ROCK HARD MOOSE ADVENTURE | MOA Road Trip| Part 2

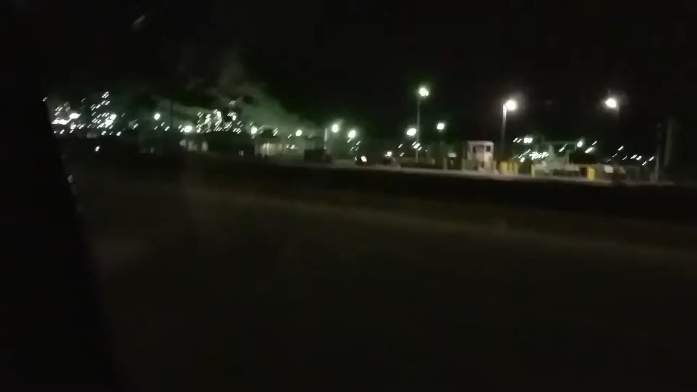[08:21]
Like you said, it looks like a city from a distance. Yeah, that's true.